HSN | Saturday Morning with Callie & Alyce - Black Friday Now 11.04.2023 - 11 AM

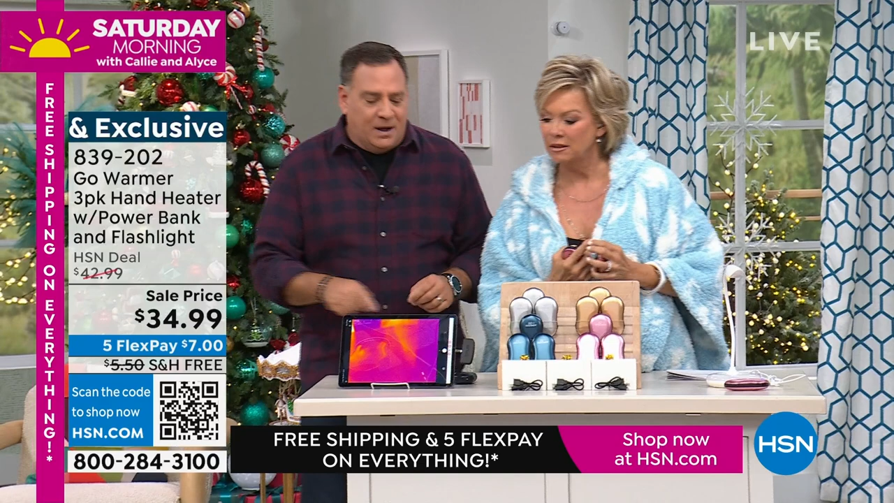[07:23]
Okay, so I've actually got an infrared camera mounted on a tablet here in front of me Okay, so I'm gonna show you how quickly these heat up. All right, so let me get this in here Let me get the glare off in here for everybody There we go.
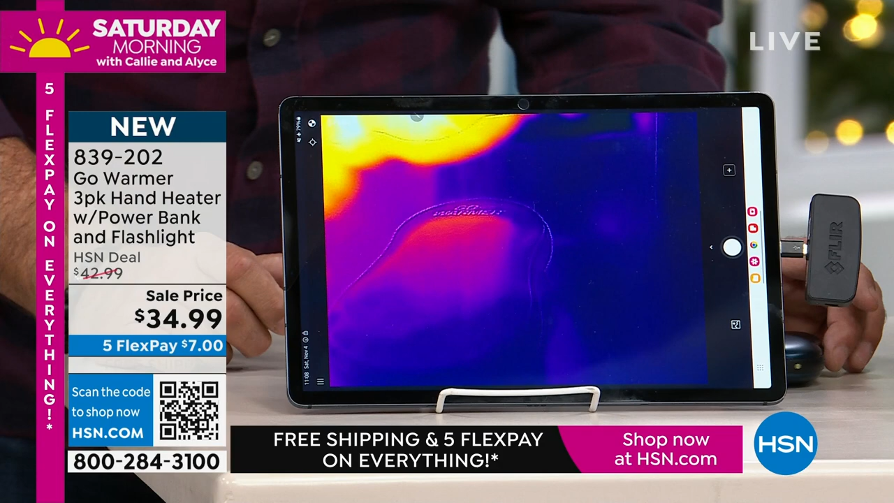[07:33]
Okay, so here's the go warm and you can see how much warmer my hand is than the go warmer Okay, red represents heat orange represents heat and it's actually reflecting off the table right now But watch what I'm gonna do. I'm gonna press and hold this button for three seconds. I'm gonna press it two more times Okay, now I want you to notice see that red spot in the middle of the go warmer That's going to start to spread very very quickly all across it because the go warmer is heating up that fast So this is not one of those things like those gel packs where you got to like break something inside And they last for like ten minutes last like ten minutes and then you throw them away They're bad for the environment.